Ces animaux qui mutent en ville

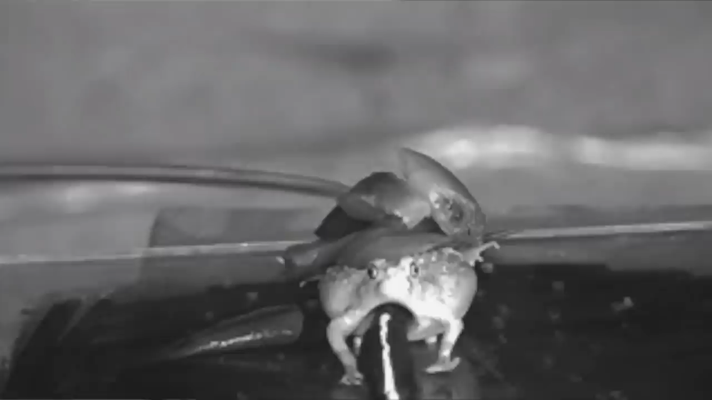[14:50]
Et pour me pousser à passer en chasse, les scientifiques ont placé des grenouilles gonflables robotiques au sol imitant avec précision les chants d'accouplement des grenouilles et les mouvements de leurs sacs vocaux.